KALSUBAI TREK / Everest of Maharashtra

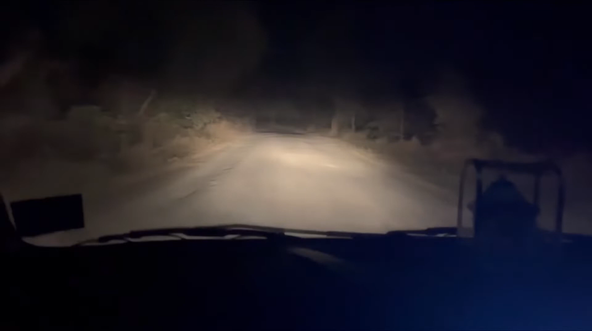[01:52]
लोग बारी बेस विलेज से सिफ ग्यारा किमिटर दूर है अब गूगल मैं पर चेक किया तो गाइस इस दब पारी विलेज हम लोग पहुंच चुगे